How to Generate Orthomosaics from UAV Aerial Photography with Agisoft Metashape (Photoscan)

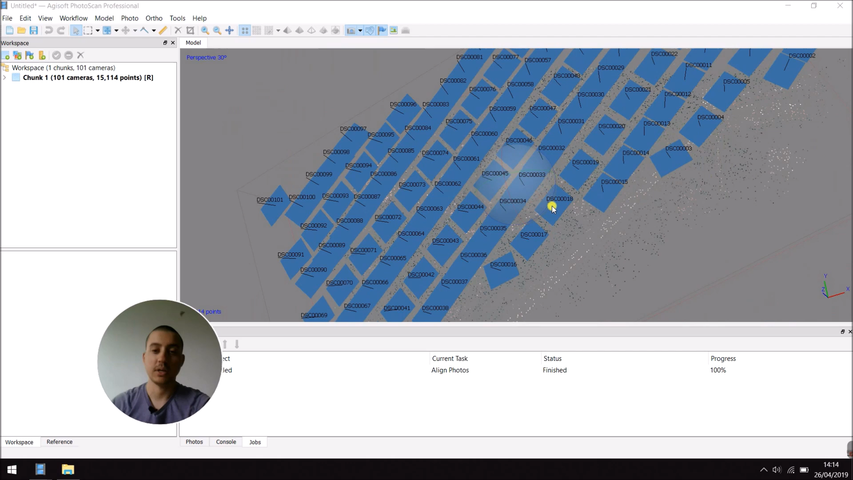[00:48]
Now, as you can see, my photos are aligned.
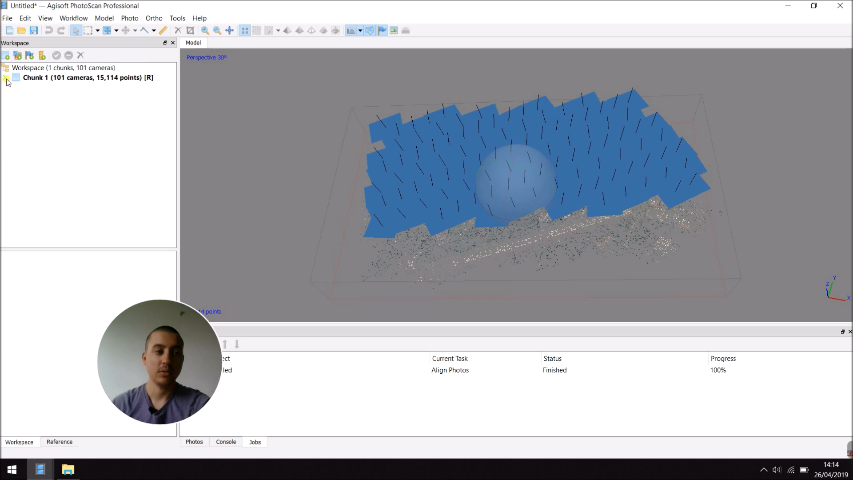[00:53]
Next, what I want to do is go to Workflow and either add a dance cloud or a mesh. This time, I'm going to choose a mesh. You can choose a face count. With a higher face count, obviously, your model is going to have a better resolution. Here, for this example, I'm going to set it to Low.
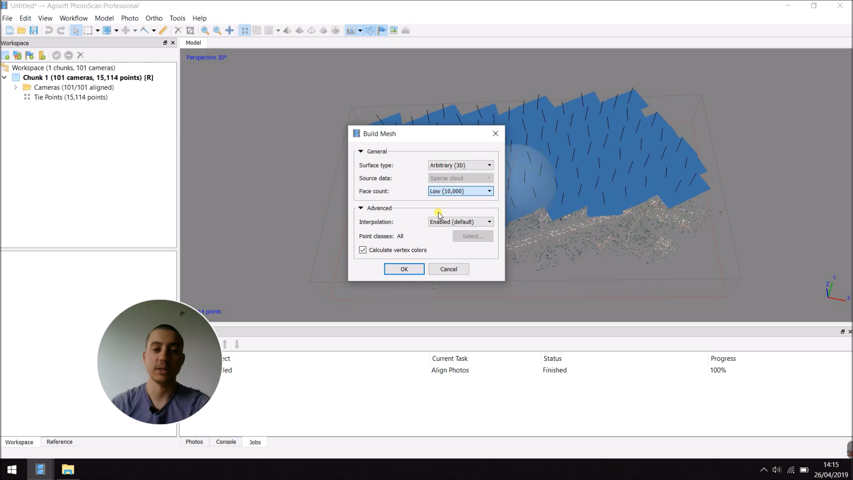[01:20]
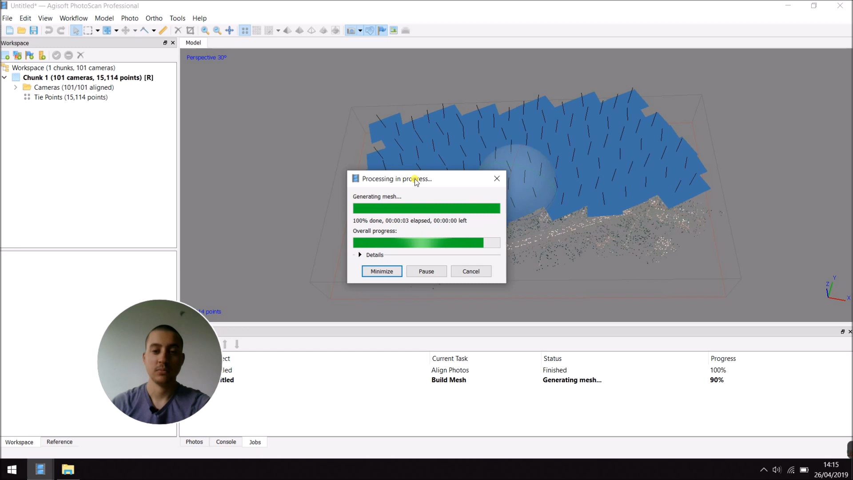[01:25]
Alright, as you can see, my mesh has been created.
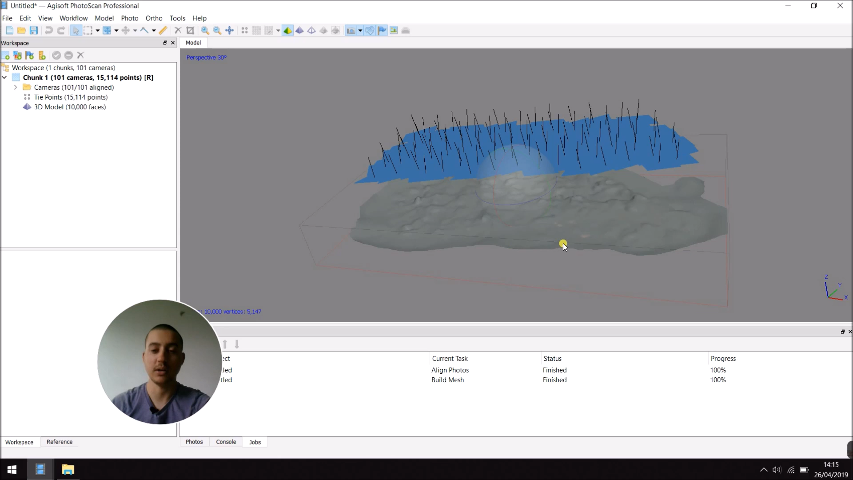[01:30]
You can see it here. Then, in Workflow, you can finally build the author mosaic. You can, if you want, estimate the size of your author photo in pixels. And now I'm going to build it.
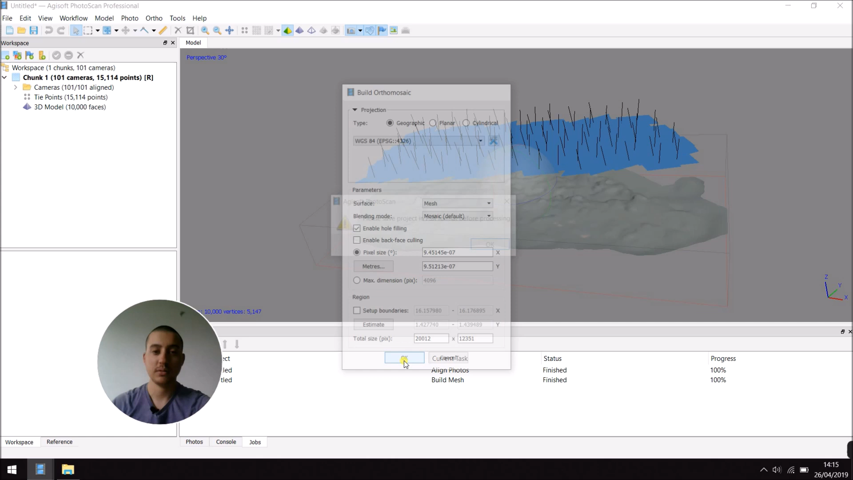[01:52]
So, as you can see, you have to save your project before building the author photo. So, save as, on the desktop,
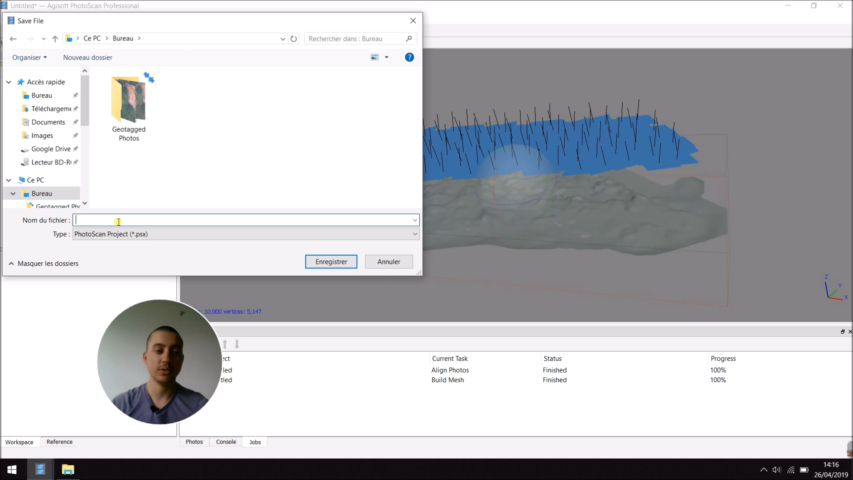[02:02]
author photo. Alright. Now, in Workflow, again, build author mosaic and OK.
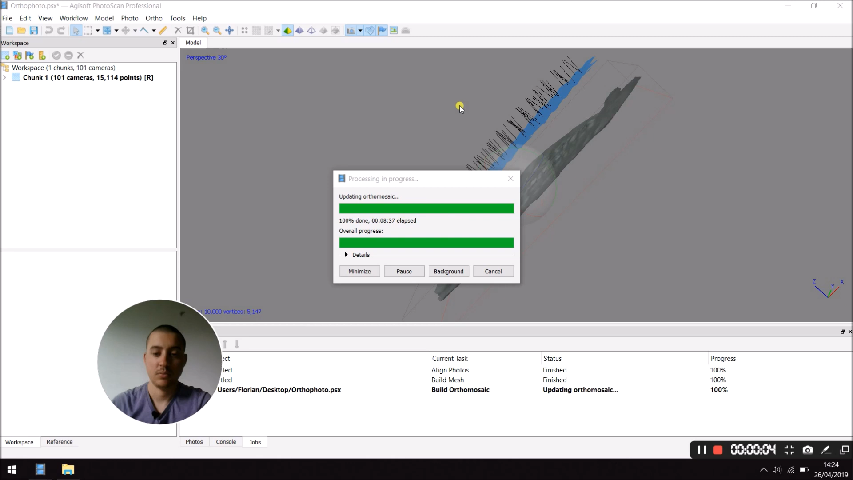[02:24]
Now, my author mosaic has been built. And then, I can export it to have the author photo. So, right click on Author Mosaic.
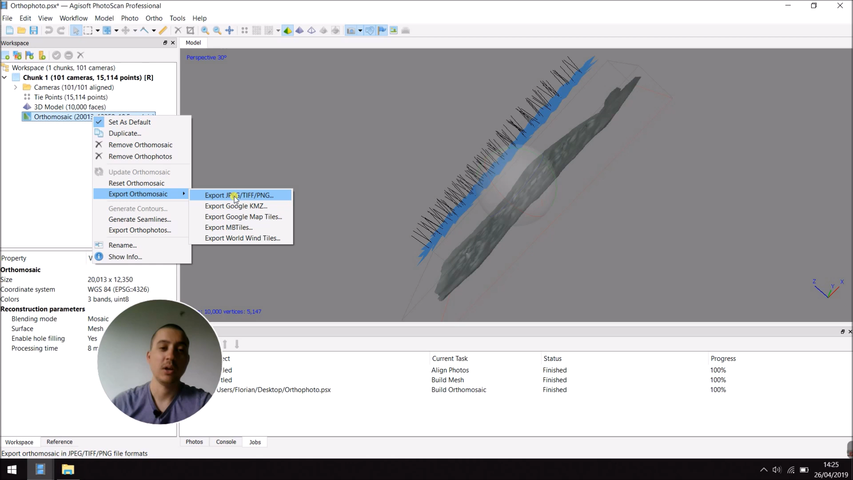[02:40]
Export Author Mosaic into a TIFF file.
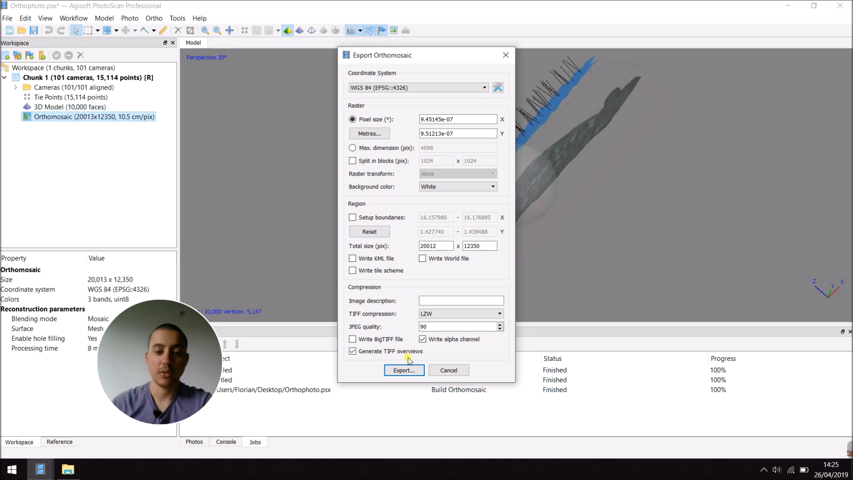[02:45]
So, then, I want to export it to my desktop.
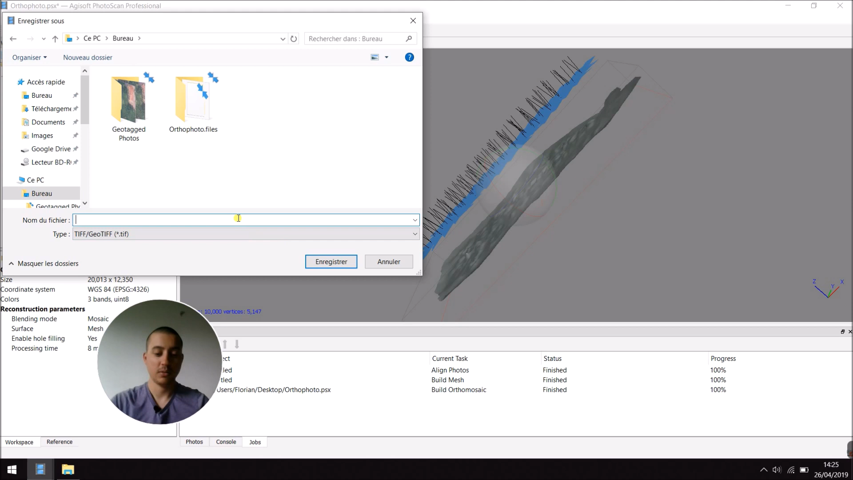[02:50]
Name it Author Photo. Now, the author photo has been exported.
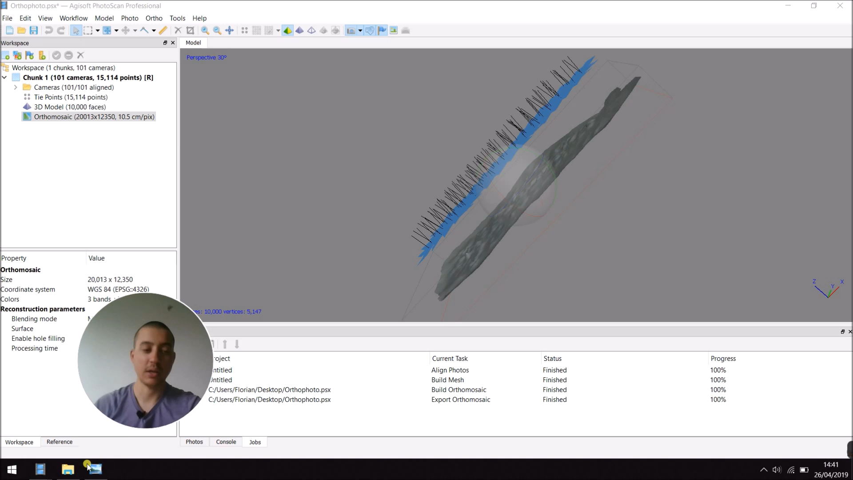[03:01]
And I can go to Desktop and open it.